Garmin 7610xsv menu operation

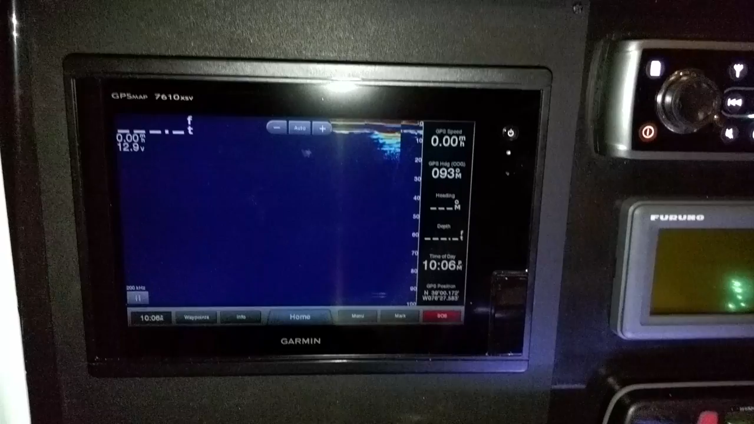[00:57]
I was just trying to see this sounder. So what you've got is you got all these little soft keys at the bottom.
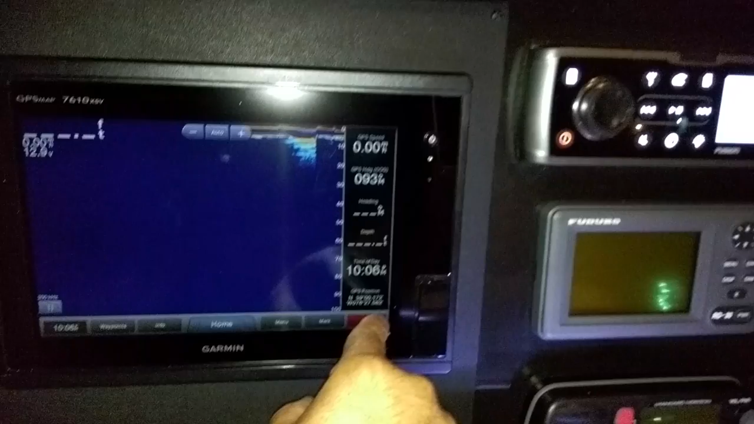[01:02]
These will change as you flip through menus.
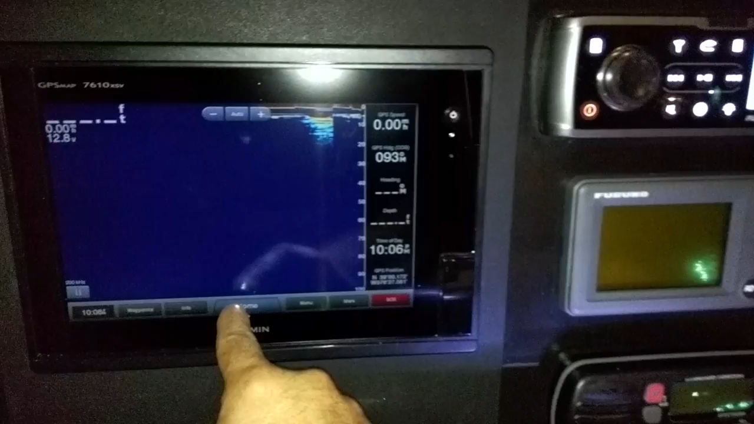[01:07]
The data bar here on the right should stay the same. Speeds up here on the upper right. Heading, GPS heading, magnetic heading, depth if we get that running. Time of day, GPS position. We can also customize these too.
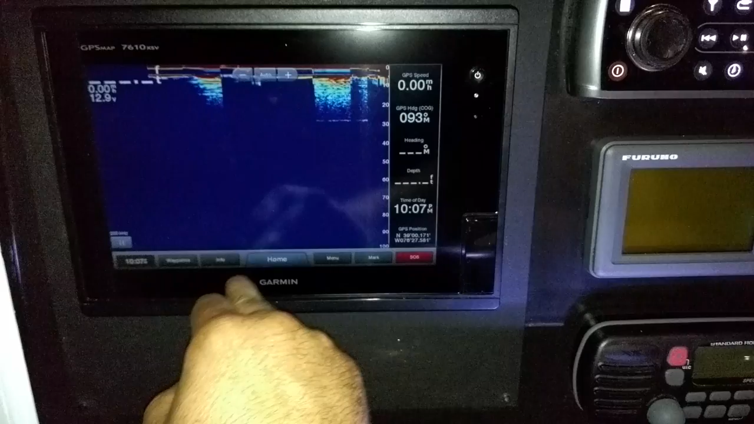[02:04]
So you just kind of click one and can run with that. Radar, so if you want to run radar, you run dual range.
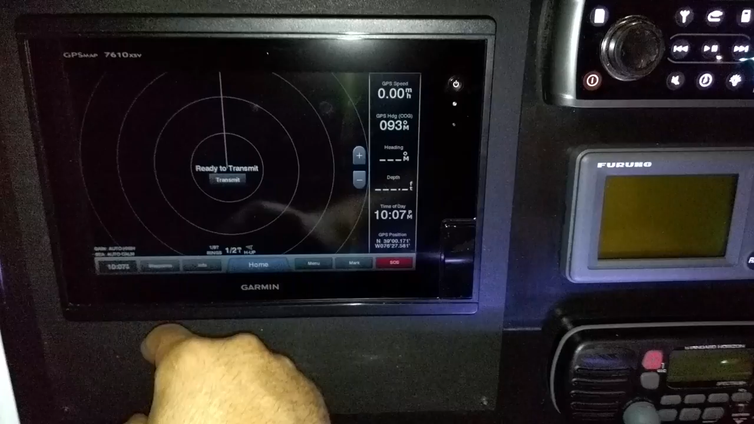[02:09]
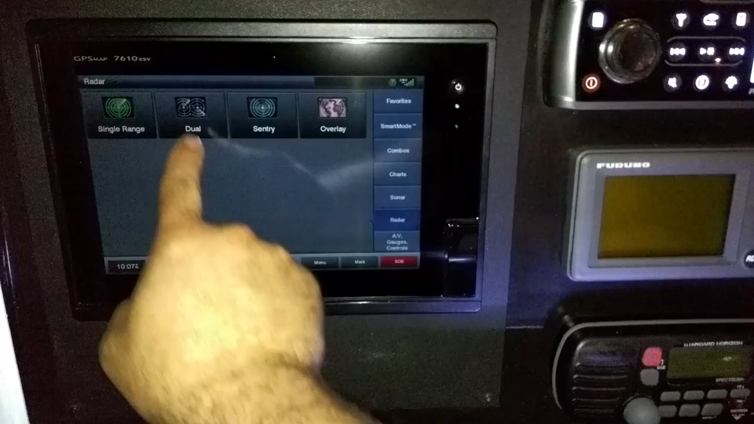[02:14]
Home, radar, so say you want to do dual range. And it'll default to this menu right in the middle where it says, ready to transmit.
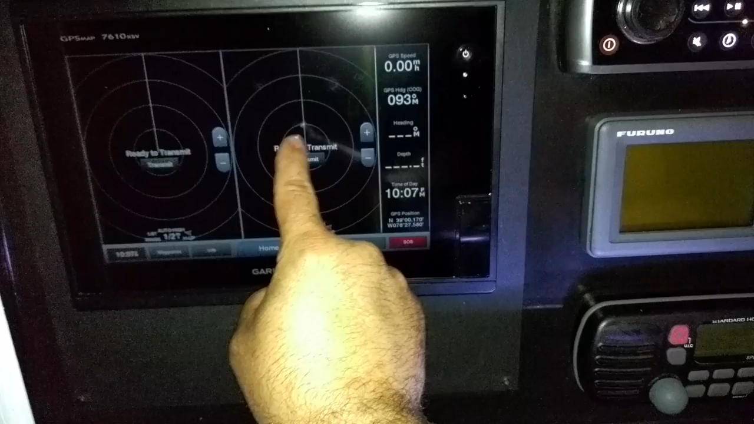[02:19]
And it says, you just hit that button to transmit.
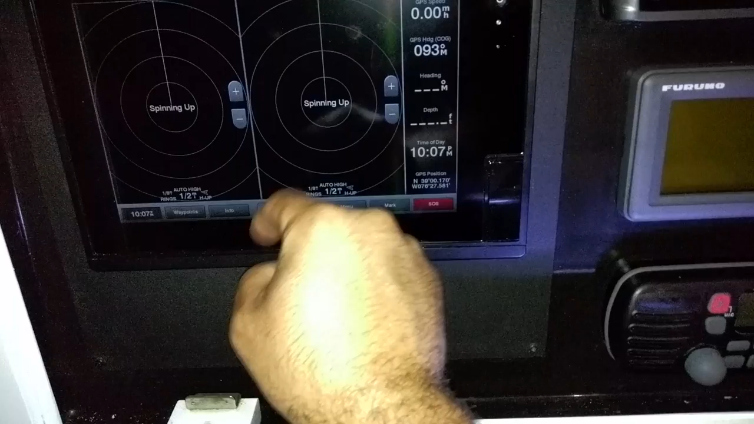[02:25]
And it'll say spinning up.
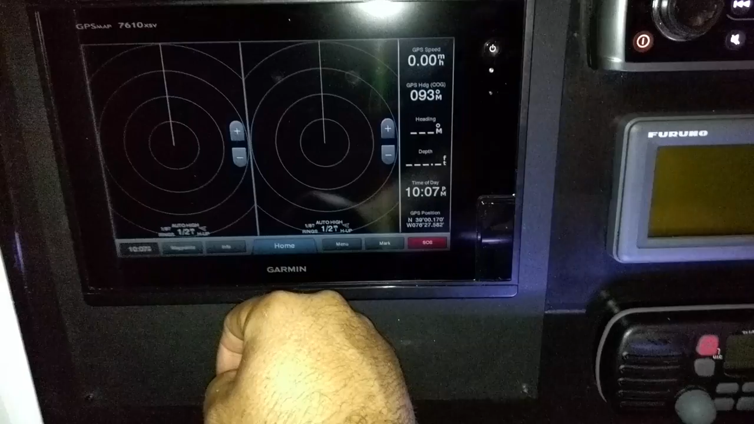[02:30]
So one thing that's nice about this extra high def radar is that you can zoom
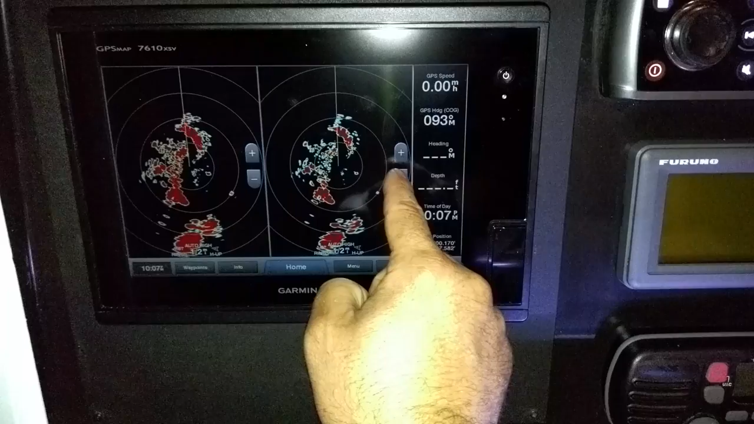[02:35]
one in really tight and do one out really far.
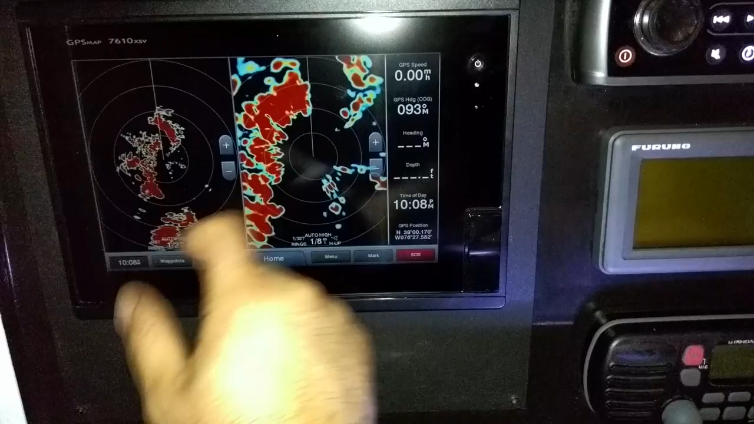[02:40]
That's a feature that really wasn't available in some of the older units. Probably you're not going to use that because right now you need to know your, if you ran,
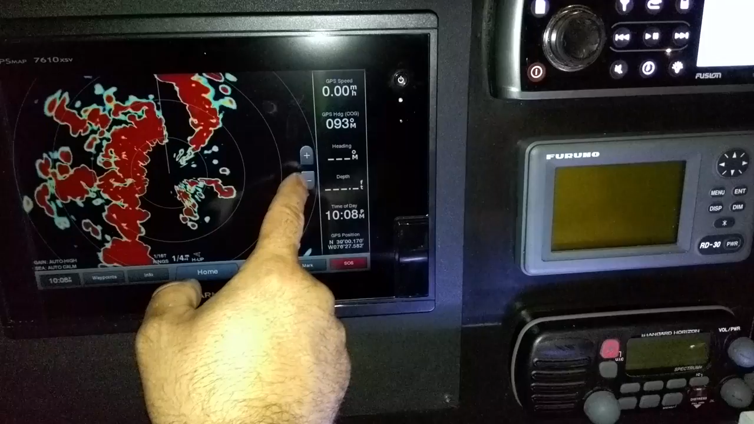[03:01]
Again, you can do zoom out. You should be able to pinch the zoom as well.
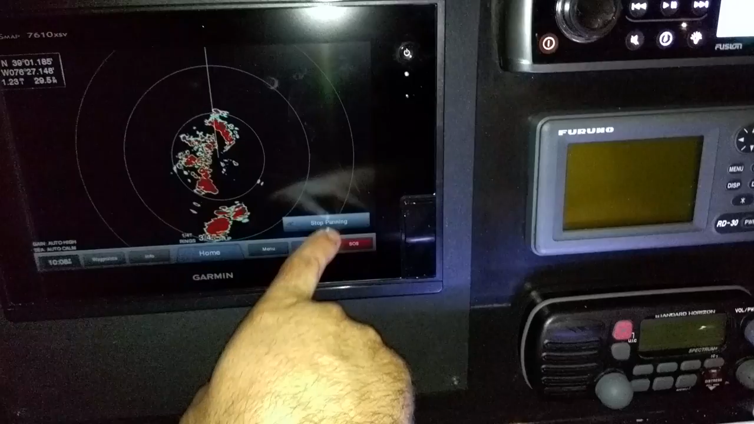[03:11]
And then if you see there's stop panning, let's see that.
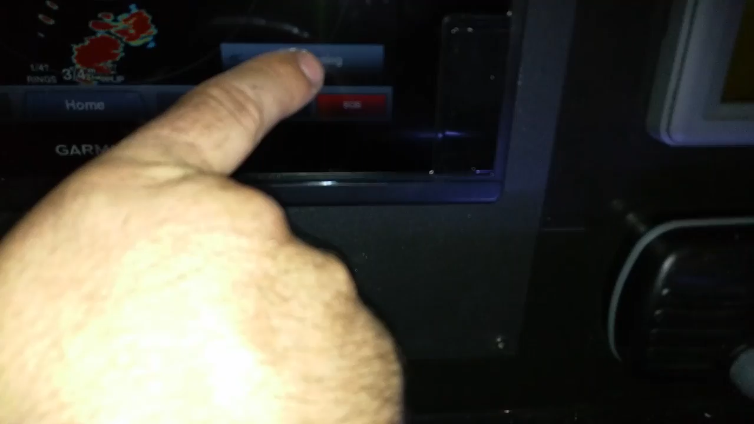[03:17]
So that's going to pop up on your chart screen as well. I'll get you back to center on everything home.
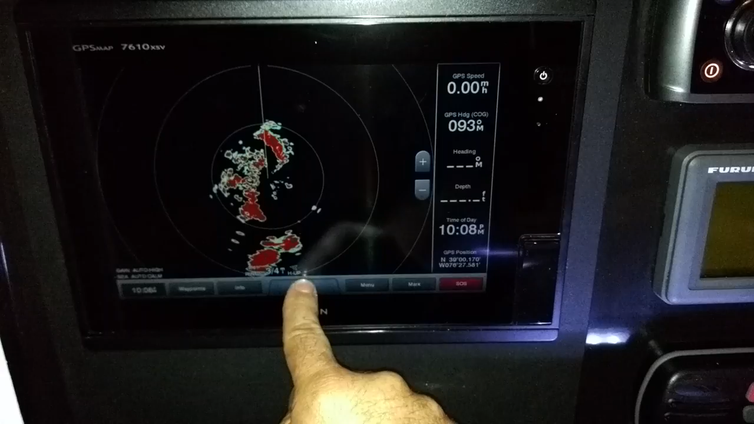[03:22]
So let's go to charts, nav chart. I got you set up for north, north up, which I think you said you liked.